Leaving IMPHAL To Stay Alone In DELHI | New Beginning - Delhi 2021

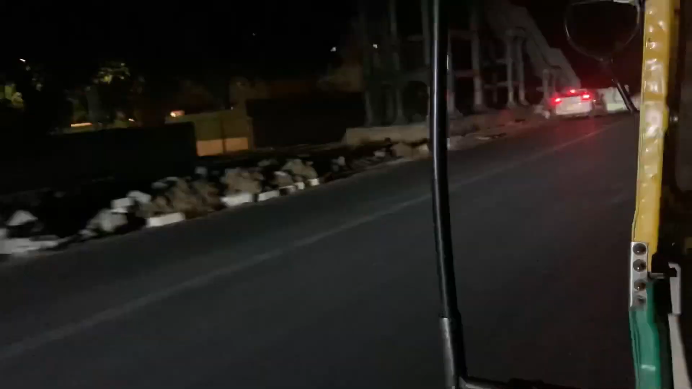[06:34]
i couldn't wait for the cab anymore so i just voted this photo tuk tuk and i'm heading
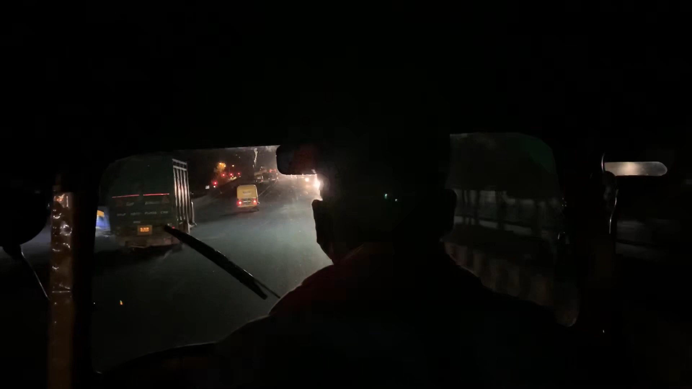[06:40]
towards saftar zhang let's go okay